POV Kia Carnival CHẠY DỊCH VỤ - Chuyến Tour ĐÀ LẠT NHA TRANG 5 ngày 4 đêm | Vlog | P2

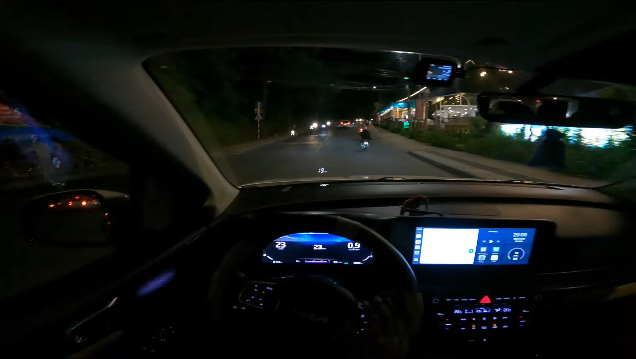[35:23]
Đà Lạt tiên cảnh, cho chung là cái gì, cà phê, nhà hàng, coffee. Đây có một cái này hấp dẫn đi ta.
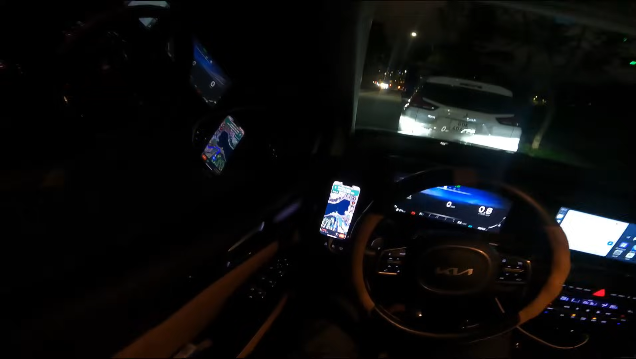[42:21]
10 giờ đêm rồi nha quý vị. Vòng qua đây là Hồ Xuân Hương nè. Đấy. Nói chung là
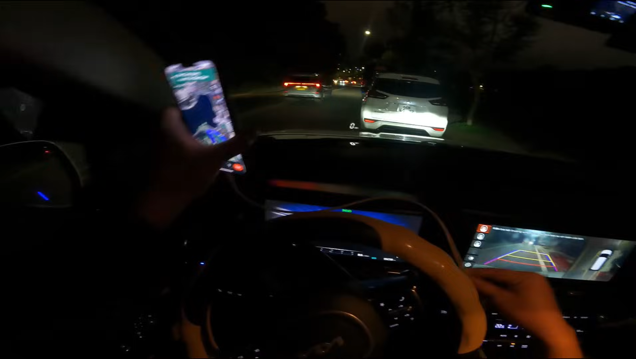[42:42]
đấy. Rồi ok. Let's go, đi thôi.
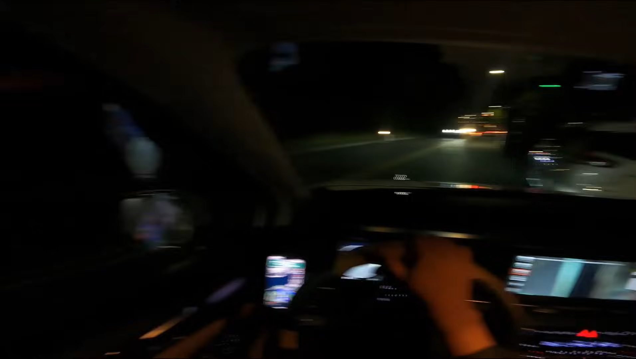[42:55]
Rồi đi nhà anh em. Hồi xuân trước mặt là Hồ Xuân Hương. Nãy mình định đi bộ ra dạo dạo chơi mà thôi thấy mệt quá. Ngồi trên xe nằm nãy giờ nói chuyện với anh tài xế kia. Nè, hồ nè anh em nè. Đây. Phải cho mọi người xem. Hồ. Quẹo, quẹo, quẹo, quẹo, quẹo, quẹo, quẹo luôn.
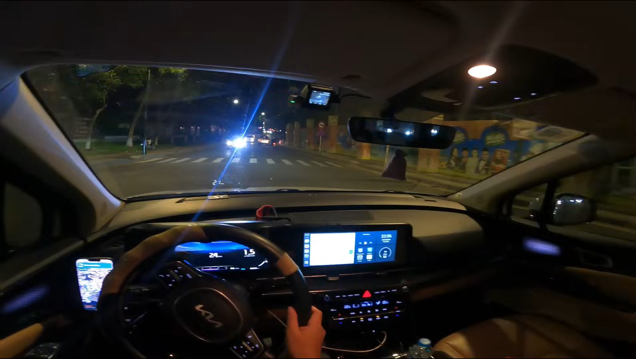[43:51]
Khách đang ăn kem hay là ăn gì ở gần đây nè. Xe Carnival giống mình này nè. Thấy mình thấy người định khách gửi định vừa ở Camper. Bánh Camper. Ở đây có mấy cái xe điện đó nè. Xe điện khách mà kiểu đi mỗi chân quá là thuê xe điện.
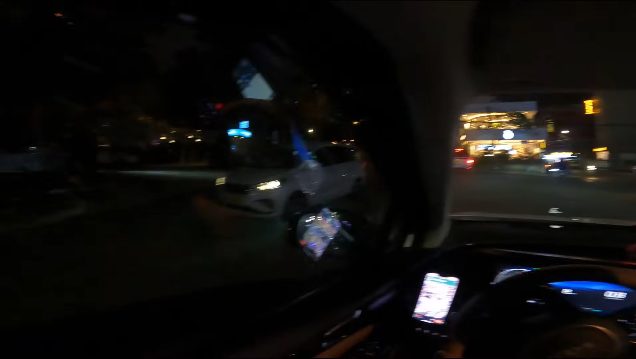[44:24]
Wow wow wow wow wow. Quẹo lên đây rồi. Rất là xa đấy.
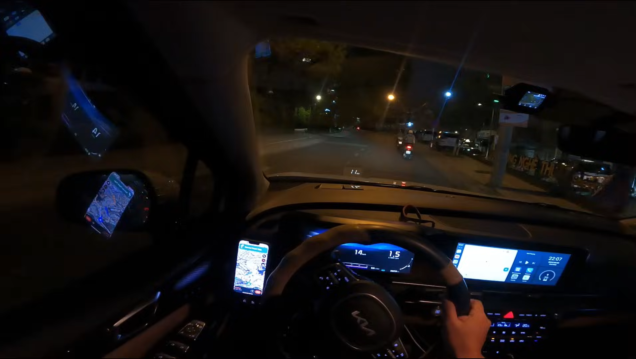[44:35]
Một cây mấy khách đi lên trên đây luôn ta, xa chứ ta. Là nãy giờ mấy anh chị đi bộ hả ta? Thì từ bên kia mà đi bộ sang đây là xa lắm luôn á, mà mọi người đi bộ tới đây luôn hả trời? Bây giờ đi tới rước khách anh em ơi. Video này có vẻ là hơi dài, quá dài, về edit khùng luôn. Người edit video này khùng luôn anh em ạ.